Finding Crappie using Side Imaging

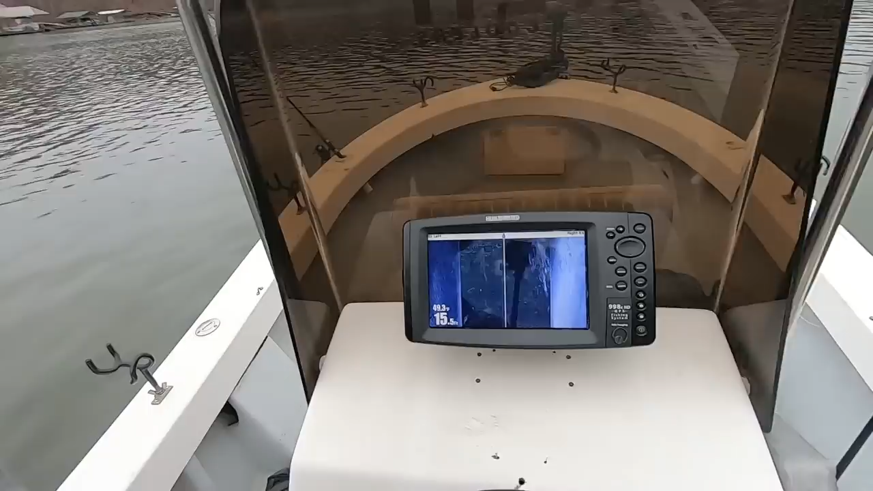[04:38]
probably see something um i really can't see nothing on the bottom yet
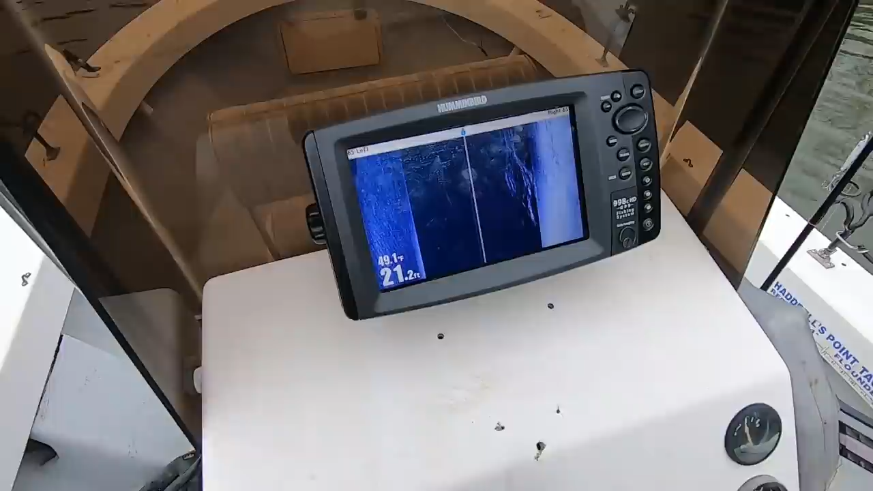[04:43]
On screen: depth 21.2 ft, water 49.1°F
but these are fish and clearly showing shadows right here chasing bait right here hybrid stripers crappy who knows i haven't fished for them yet i've just fished for those ones on that dock
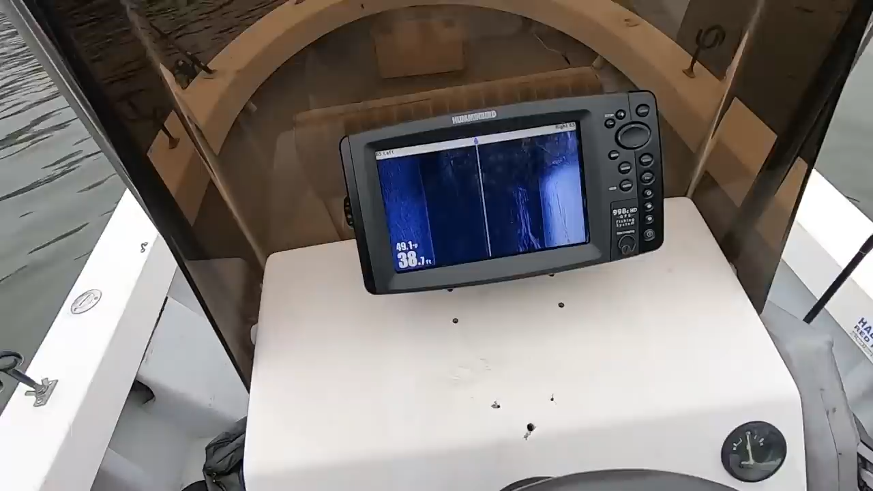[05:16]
talking about right here these are fish on the bottom right here way out in the channel right here
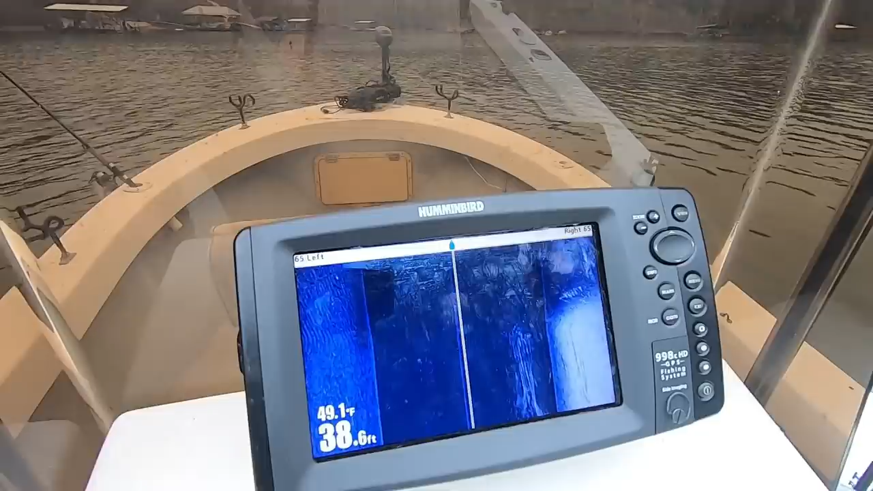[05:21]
On screen: depth 38.6 ft, water 49.1°F
these are fish high in the water column right below my boat i know they're right below my boat because i can switch to my 2d and see those fish below my boat
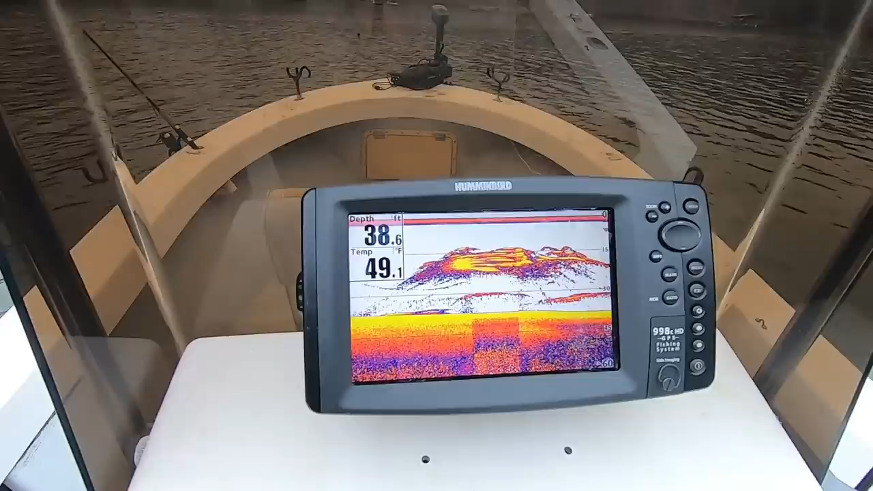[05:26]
On screen: depth 38.6 ft, water 49.1°F
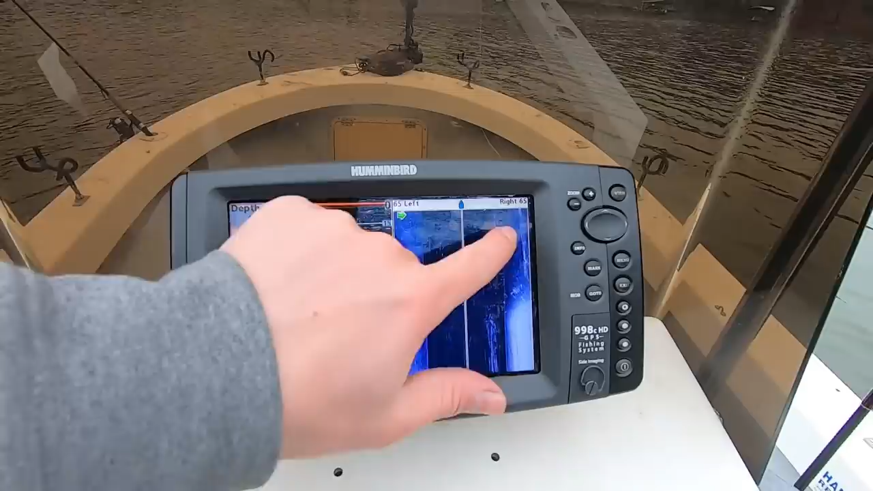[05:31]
i'm not showing on 2d right here i can't see those fish all i'm seeing is these fish right below the boat right here
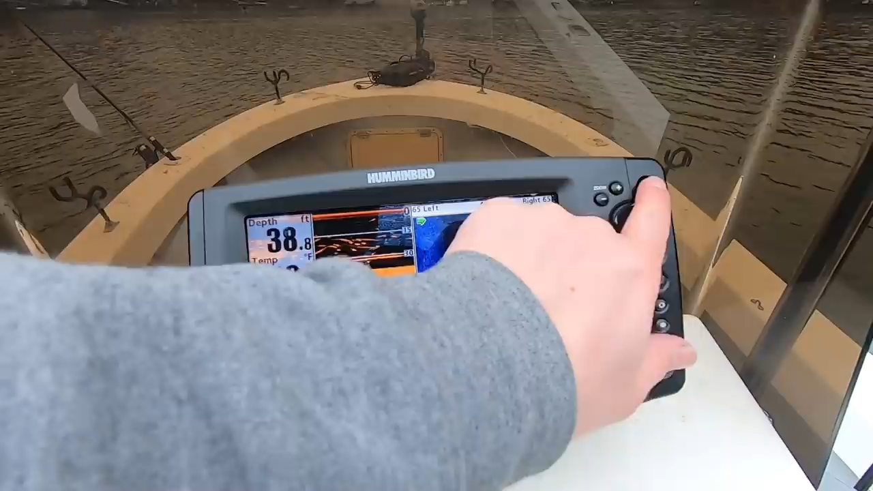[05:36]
On screen: depth 38.8 ft
those fish right there that's all i'm showing i'm not showing these fish or
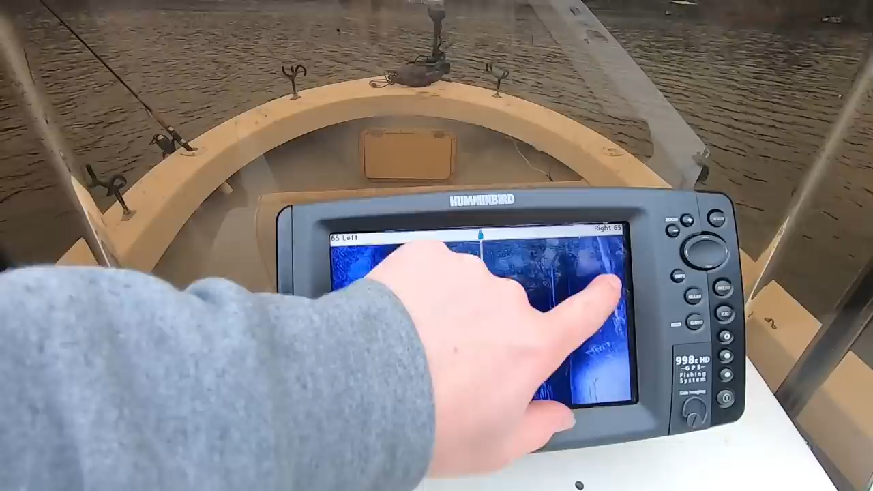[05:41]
bait or whatever this is way out here in this channel see how it got darker i entered the channel with both sides of my graph now but i see this bait right here out in the channel and
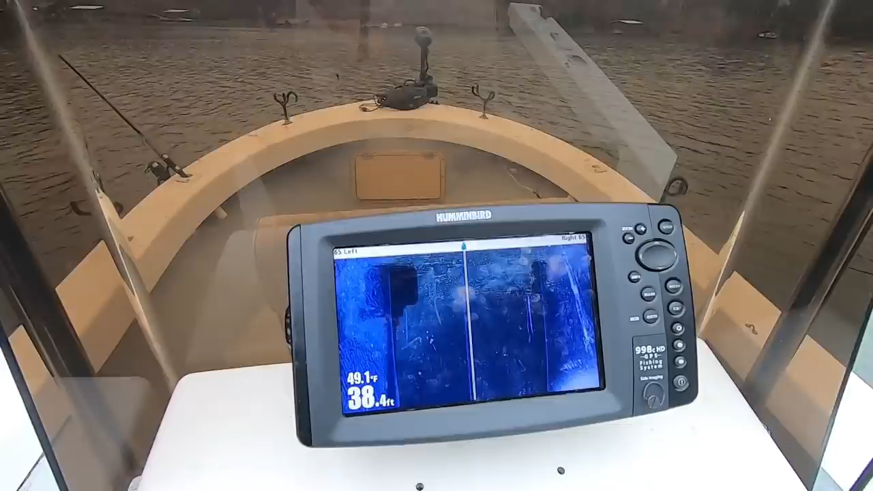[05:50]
On screen: depth 38.4 ft, water 49.1°F
if you're a long liner that can help you right there if you see bait in the channel oh let's go long liner there there's probably fish up under there
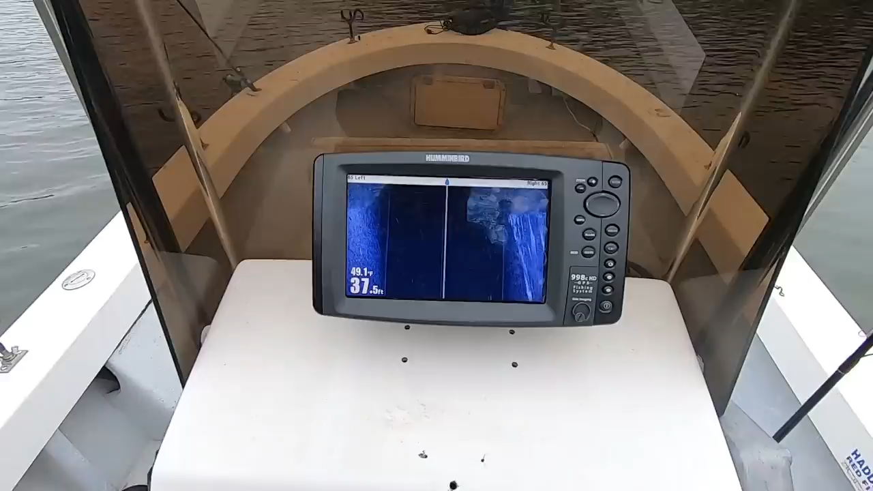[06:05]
On screen: depth 37.5 ft
all right so now i'm going to show you the exact settings i had on my graph when we rode by that dock twice to show you like
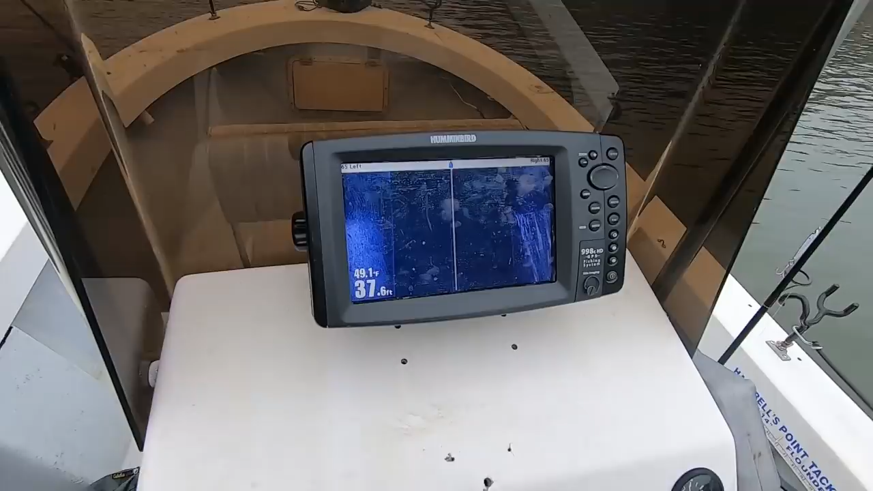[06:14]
On screen: depth 37.6 ft
how it's the clearest possible picture with these older hummingbirds the hummingbird unit i have
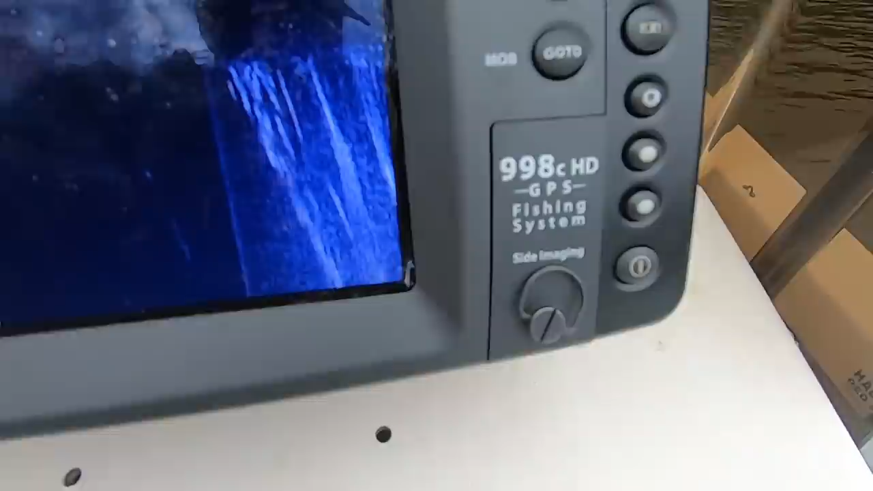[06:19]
is a 998 chd with side imaging also
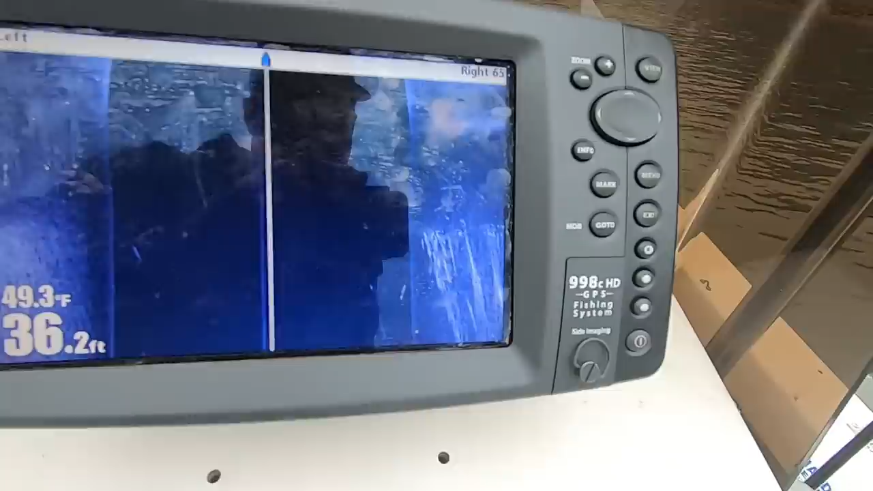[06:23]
On screen: depth 36.2 ft, water 49.3°F
has down imaging on it all right the sentence so all you do is hit menu one time
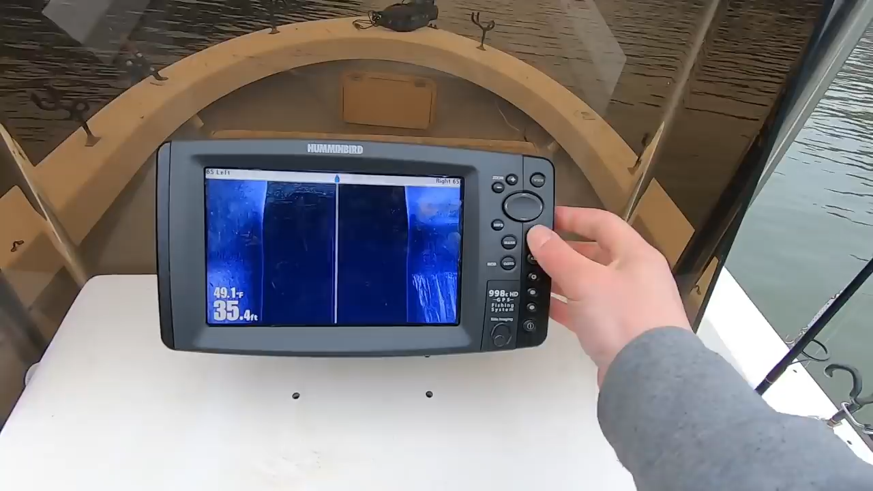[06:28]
On screen: depth 35.4 ft, water 49.1°F
now we're just in the basic side imaging menu the
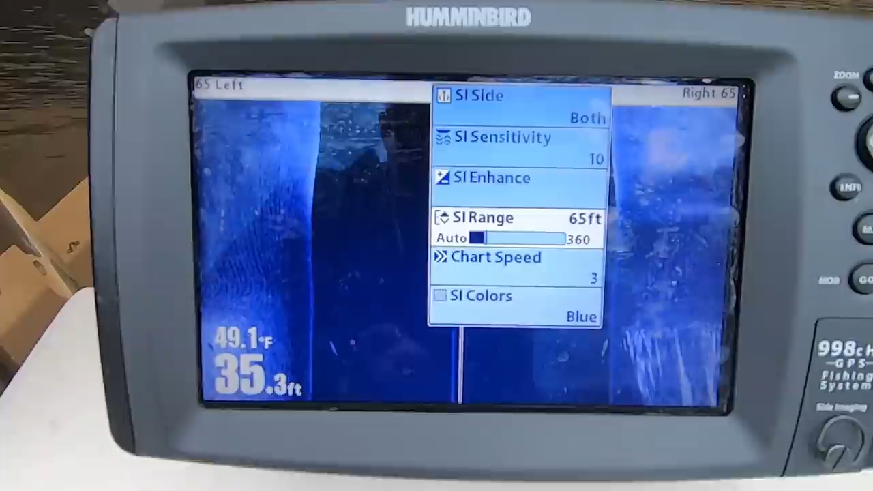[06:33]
On screen: depth 35.3 ft, water 49.1°F
settings i'm currently using the sensitivity is at 10 the side imaging range
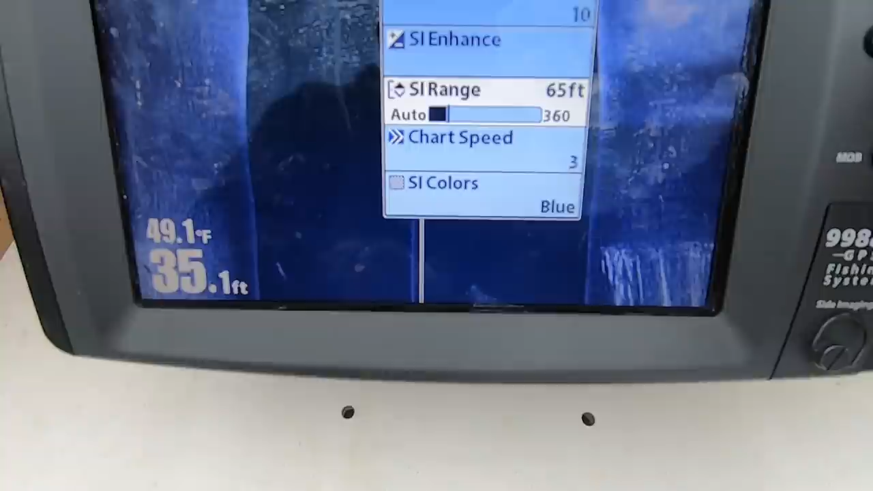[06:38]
On screen: depth 35.1 ft, water 49.1°F
is at 65 but that changes how far or how close i am to a dock so back to menu
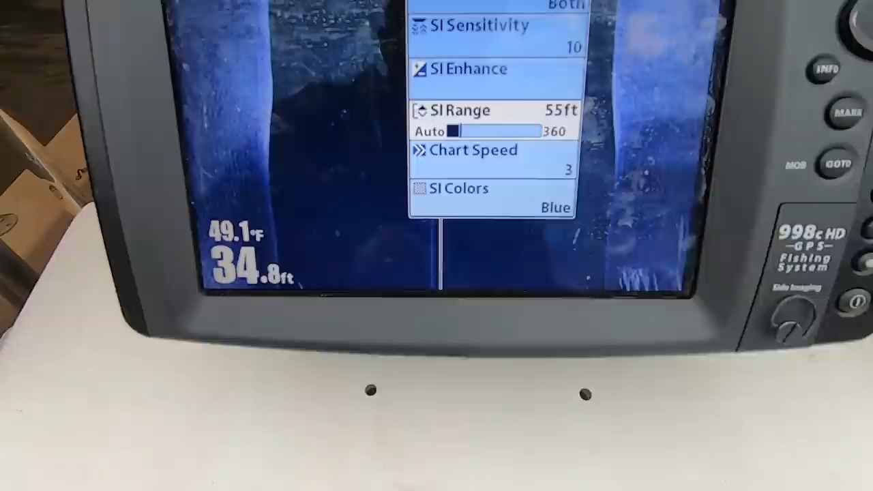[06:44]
On screen: depth 34.8 ft, water 49.1°F
the chart speed i use again three the color blue now if we want to go further
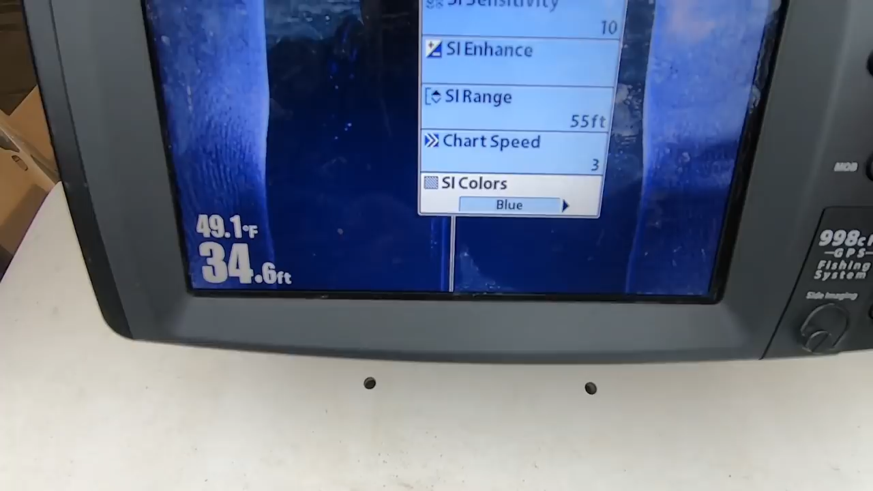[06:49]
On screen: depth 34.6 ft, water 49.1°F
into my settings we go to side engine enhance one time to the right it's